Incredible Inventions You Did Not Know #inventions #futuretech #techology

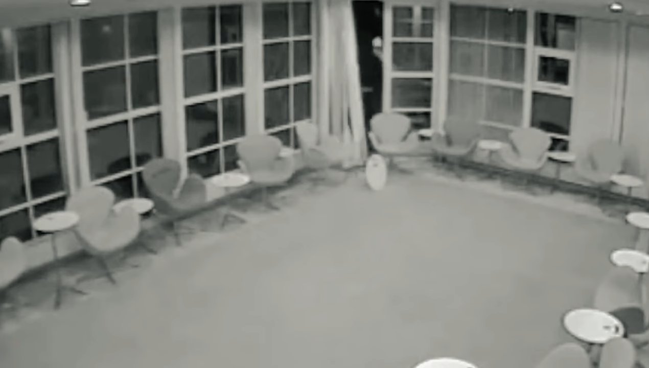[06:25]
the moment a break-in occurs high-powered fog cannons fill the room with dense harmless fog making it
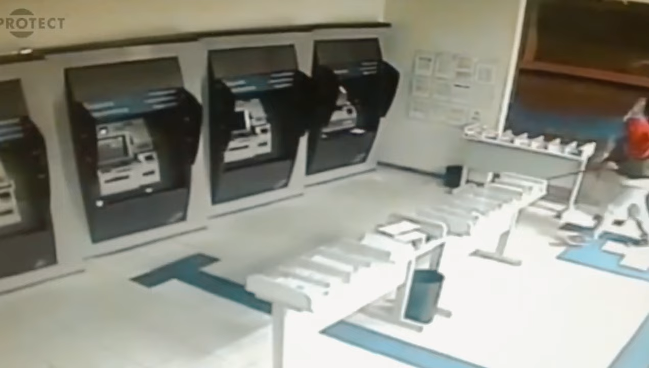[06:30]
virtually impossible for intruders to see anything this is not just a deterrent
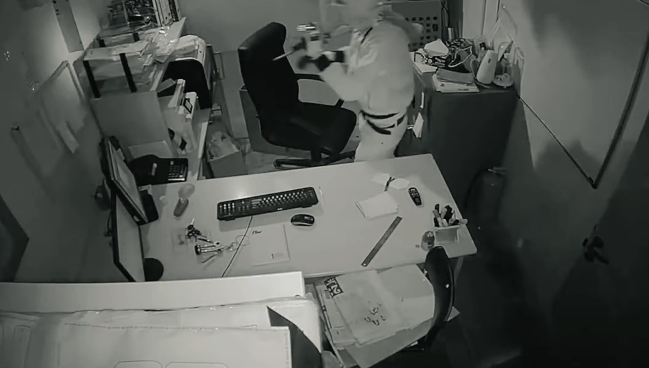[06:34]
it's
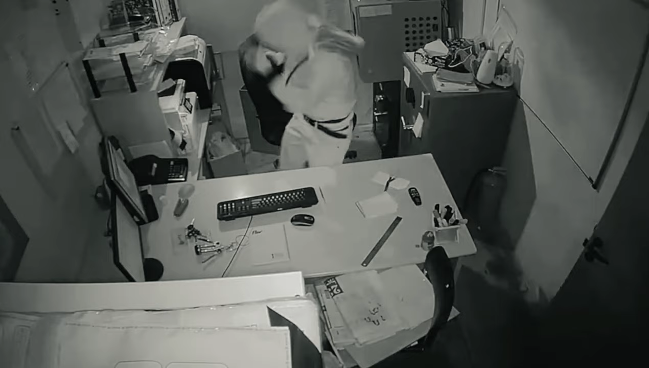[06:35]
an active defense mechanism that integrates with your existing alarm system companies like smoke screen and protect global